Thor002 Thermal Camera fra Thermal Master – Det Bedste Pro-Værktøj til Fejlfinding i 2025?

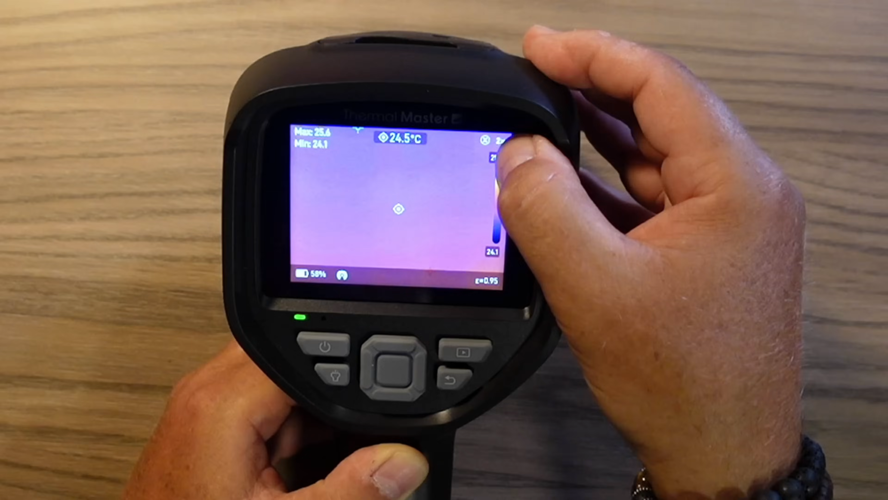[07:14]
On screen: spot 24.5°C
You can see the camera on the screen. You can see the camera on the screen.
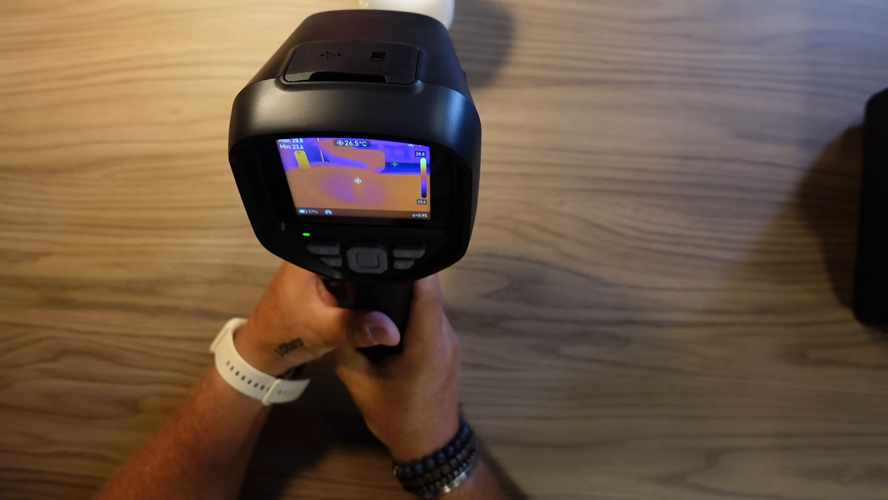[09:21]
On screen: spot 26.5°C
There is a little X with 60,5. I can't see that it is so smart. But you can only use this function, if you are running Infrared. If you are running picture in picture. Or if you are running visual mode. And so I have a Wi-Fi, which you can see here in the screen.
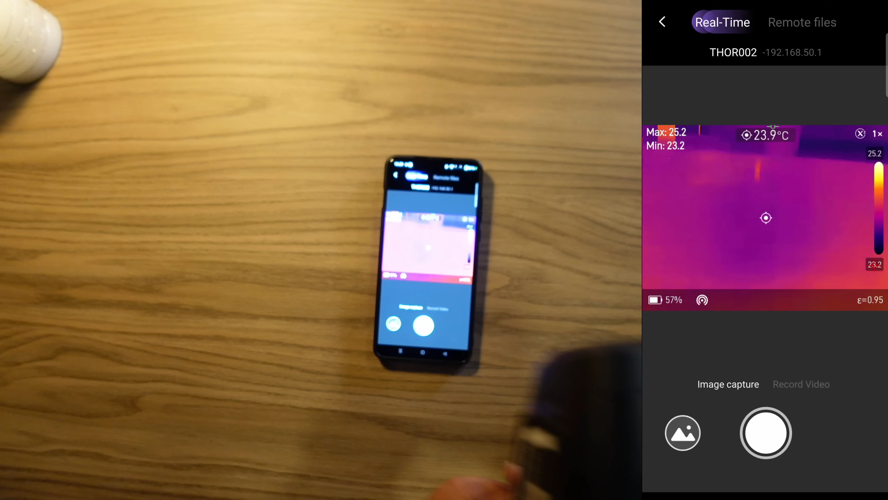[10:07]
On screen: spot 23.9°C
And now you can see what camera's on the phone. And we can capture images.
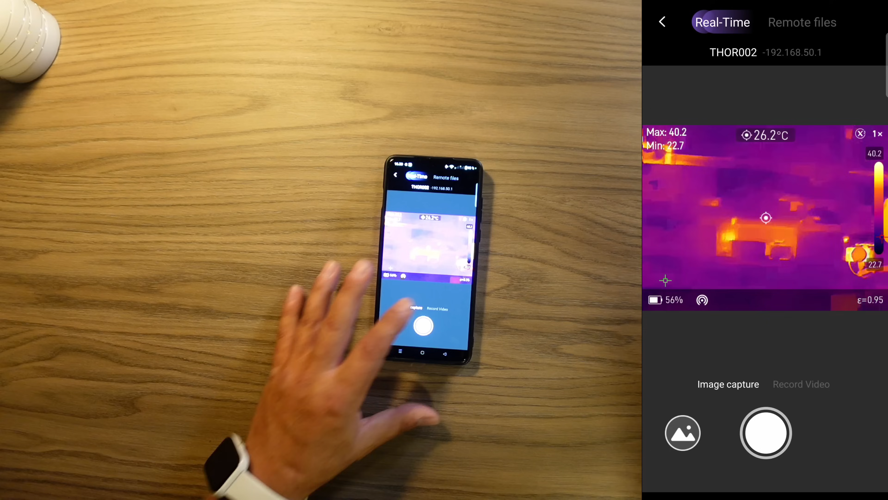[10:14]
On screen: spot 26.2°C
We can capture images. We can take a picture. Or we can record video directly on the phone. It can be a function. If you have this camera a little bit on a tripod. So you can see what camera's on the phone. Here there is Zoe.
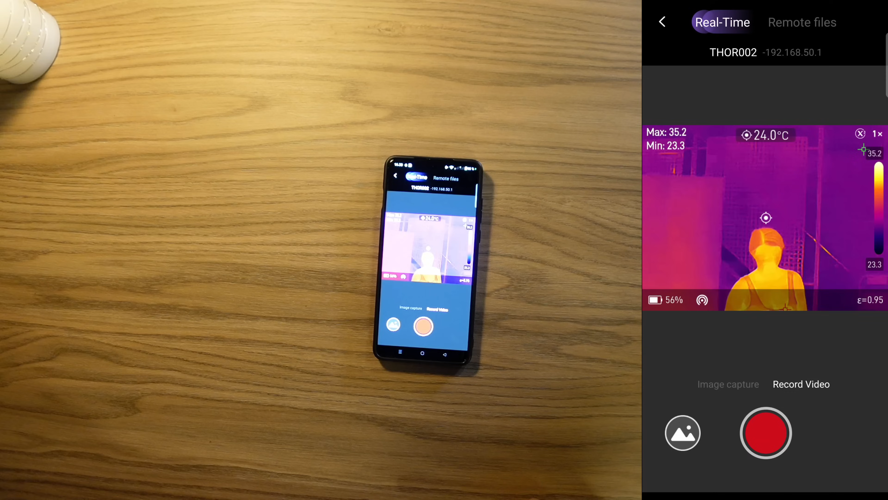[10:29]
On screen: spot 24.0°C
And she is a little warm. Like us others are in the summer. But it is a special picture of the camera. The camera is on the phone.
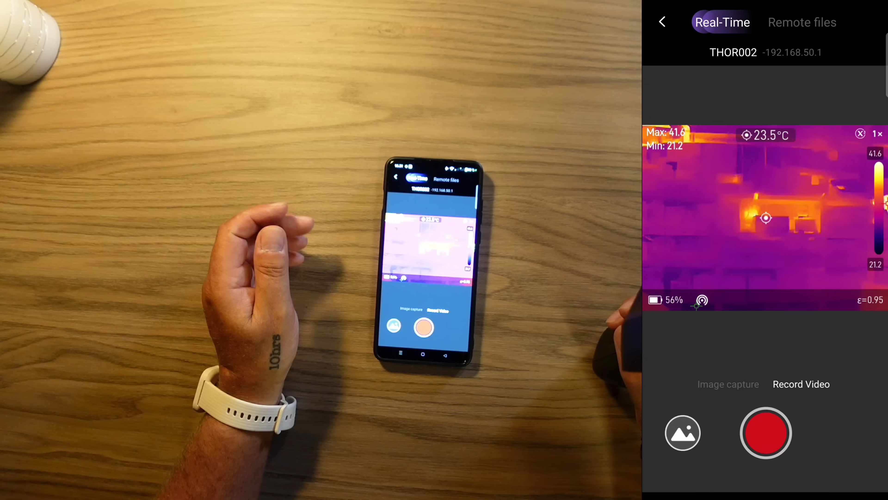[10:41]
On screen: spot 23.5°C
More is there not in the phone. If I take my camera here.
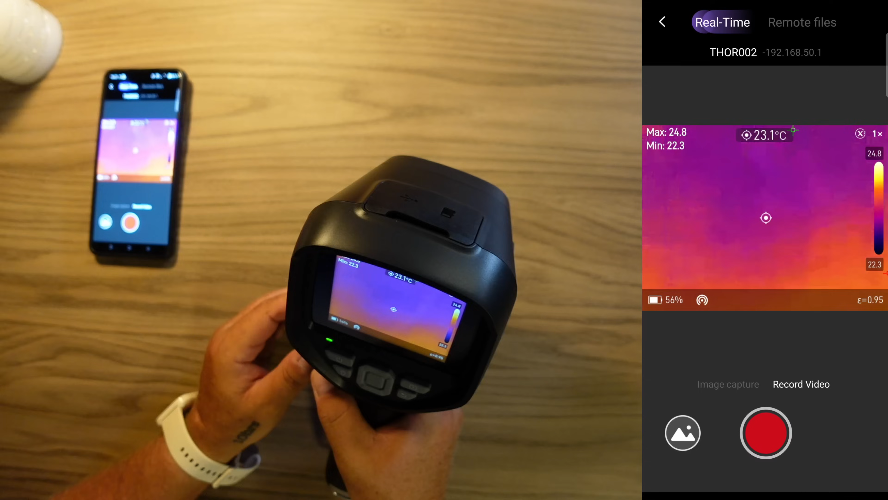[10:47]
On screen: spot 23.1°C
And I take a picture of something.
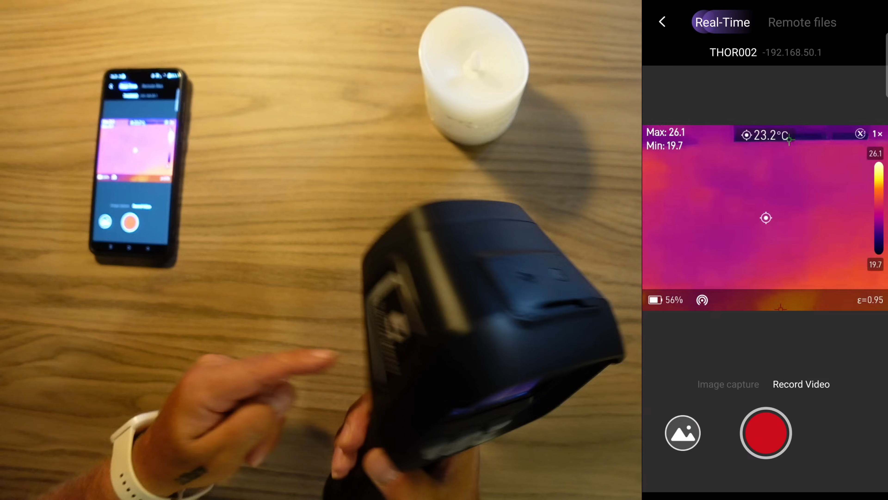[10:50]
On screen: spot 23.2°C
I just click on the screen here. I click on the screen here. I just click on the screen. And then I have taken a picture.
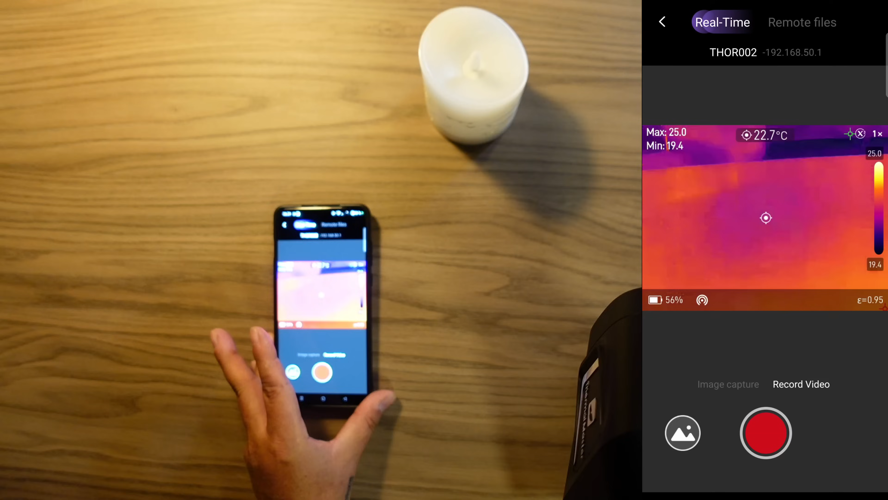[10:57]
On screen: spot 22.7°C
This is also on my phone. And if I hold the screen here. I am on the screen here. And I start recording. And the recording can I also see over on my phone. So if I try to see my computer here. So we are in the middle part of the screen. I can see where the most warm is on my TFT screen.
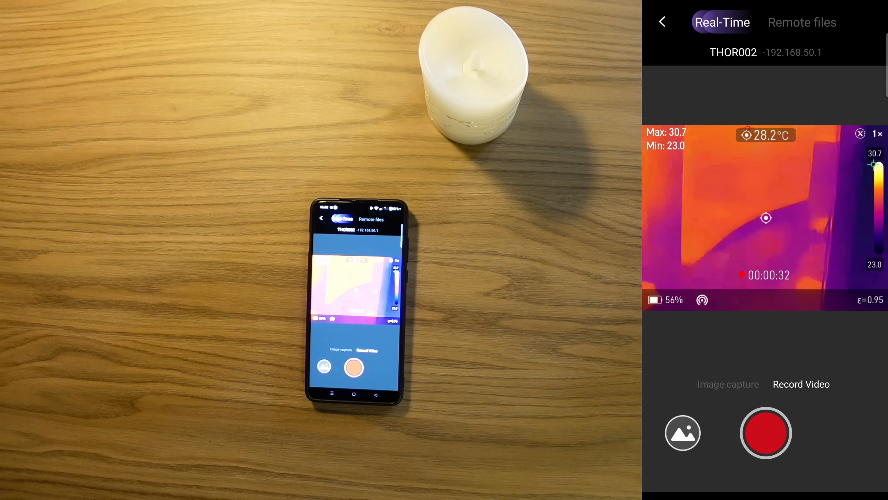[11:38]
On screen: spot 28.2°C
To my computer. Or I can see where the most warm is on the screen. It is there up in the top. And it gives a good meaning. Because the warm is on the screen. But otherwise, my computer is actually quite warm. There is something here. There is a little more warm. It is the display that sits on the computer.
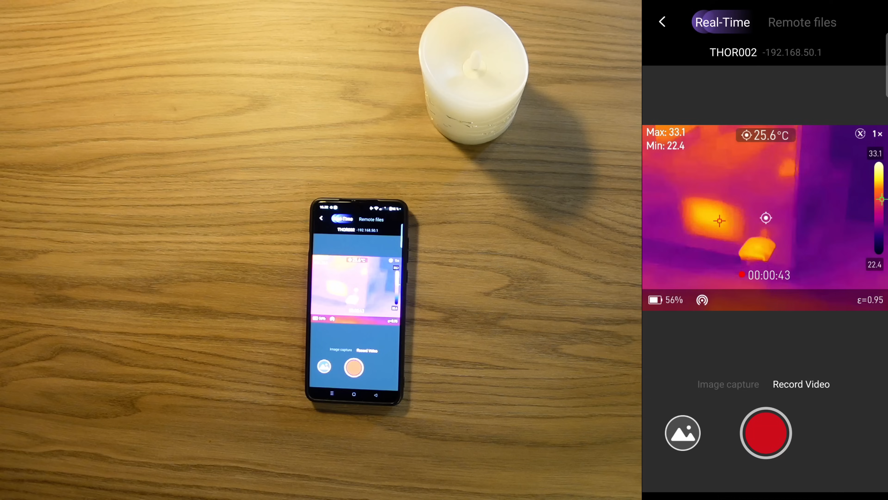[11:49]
On screen: spot 25.6°C
And then I have a USB cord laser here. That also generates a whole lot of warm. Here I have my Rodecaster video. Which also gives a lot of warm from me.
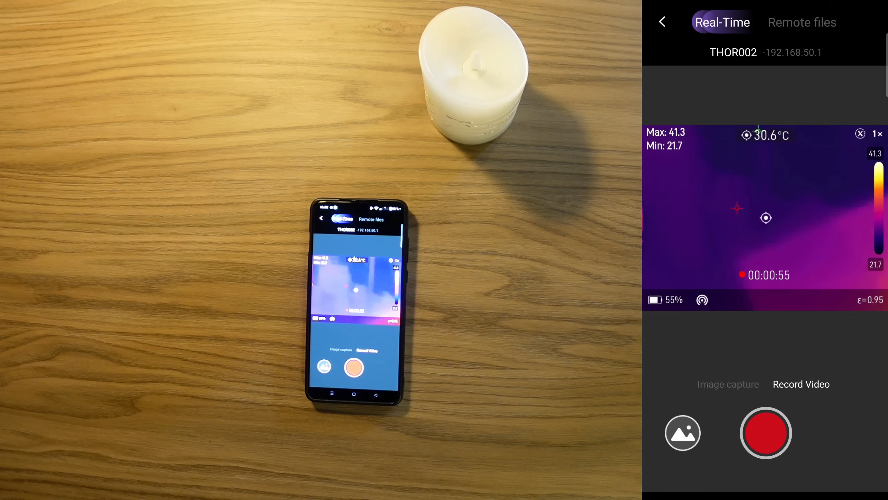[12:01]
On screen: spot 30.6°C
And a LED-like screen here. Which also gives a warm warm.